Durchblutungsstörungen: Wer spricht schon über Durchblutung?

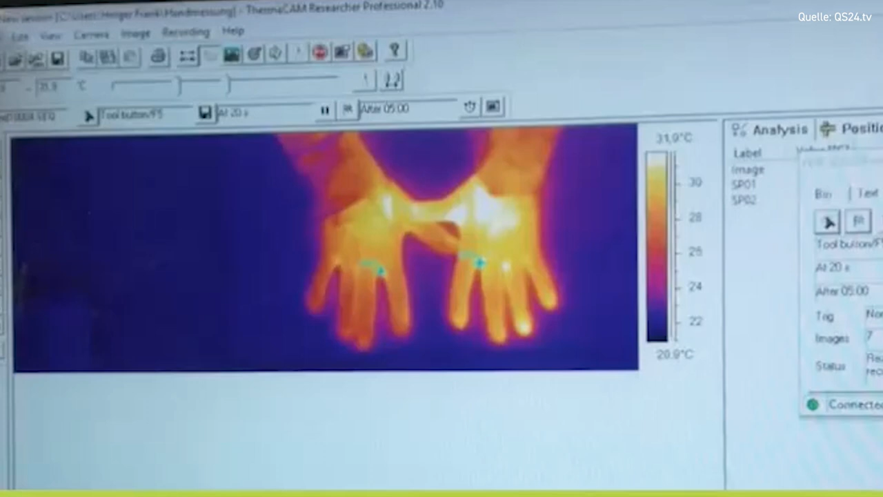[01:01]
On screen: scale bottom 20.9°C
Die Untersuchung läuft so, dass ich in einem Doppelblindversuch,
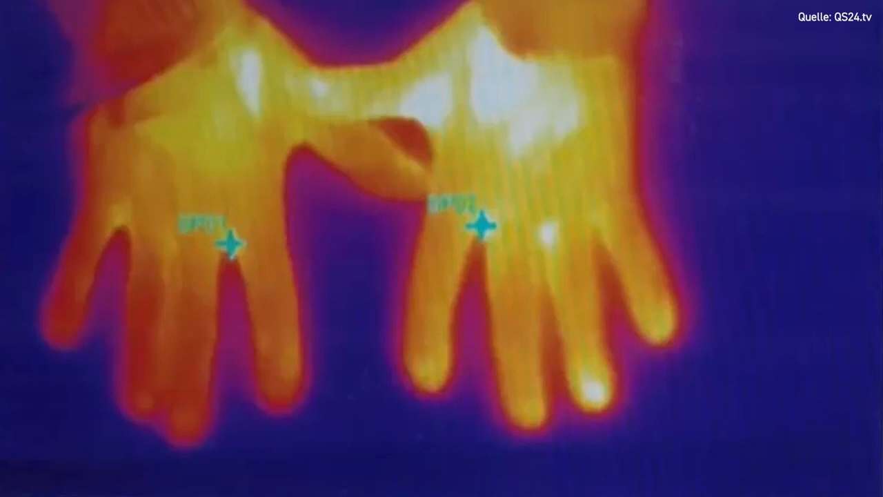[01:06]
also die Hände drauf lege und irgendwo ist eine Attrappe und irgendwo ist eine echte Folie,
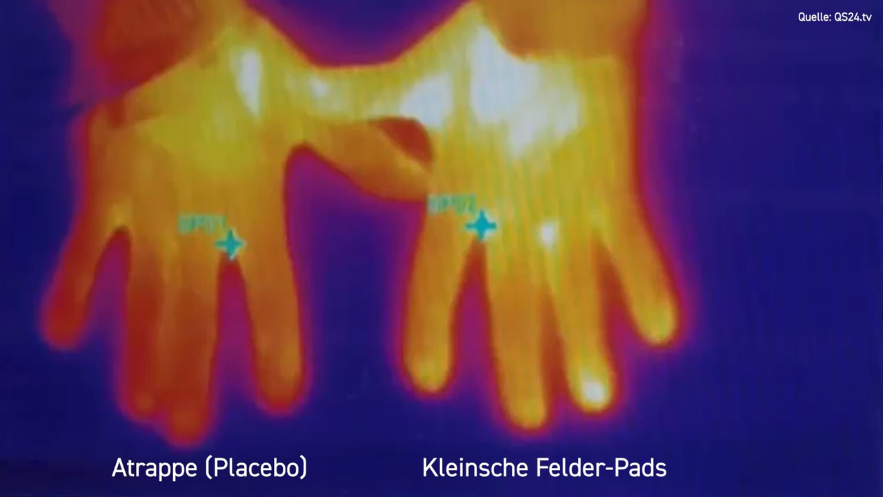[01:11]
kleine Felder. Und ja, nach fünf Minuten schon sehen wir das Ergebnis. Ja, das ist ganz beeindruckend.
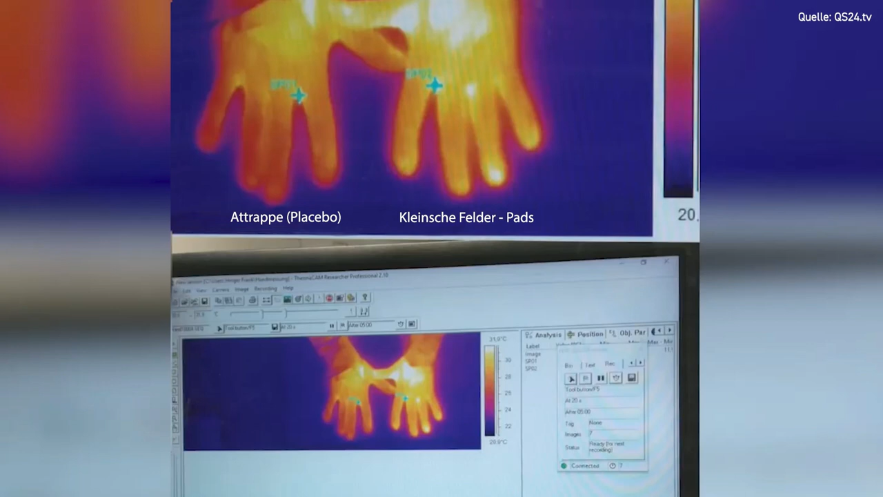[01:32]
Hier sieht man ja, dass nach fünf Minuten die Eintelhand eine viel, viel höhere Durchblutung hat, oder? Da steht auf jeden Fall, obwohl ich nichts merke. Ich gehe dahin, nichts ahnend, ich merke nichts, aber gleich das Gerät, die Wärmekamera,